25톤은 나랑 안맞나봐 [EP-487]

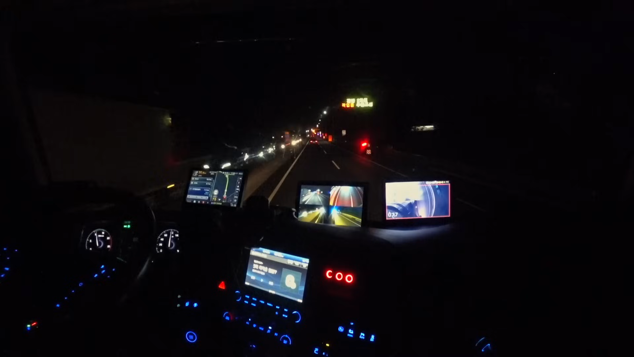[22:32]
이쪽 IC 들어왔고요. 여기서 18km만 더 가면 됩니다. 지금 11시 7분입니다. 공사 구간이 한 두세 군데 있어가지고 차를 속도를 낼 수가 없었어요. 대기하는 거 하고 택시 들어가야 되네요. 앞에 있는 차는 내일 내리는 물건이랍니다. 저는 당착이니까 먼저 들어갑니다.
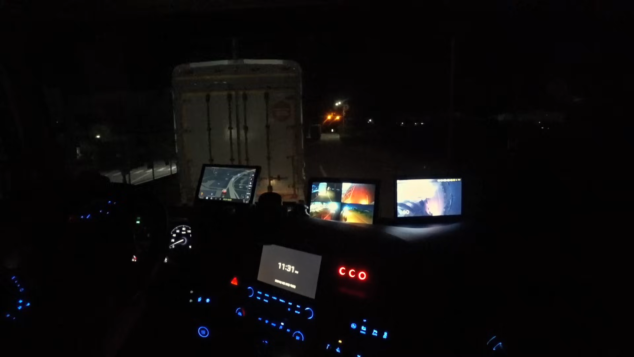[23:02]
전에 저 끝에서 하차했었는데 물건에 따라서 하차하는 곳이 다른가 봐요.